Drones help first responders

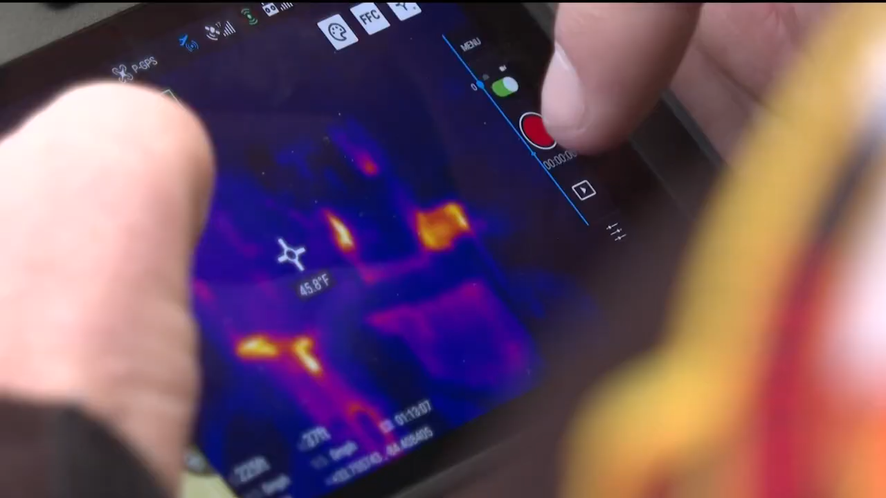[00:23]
and they can actually go above a fire to determine any hazards,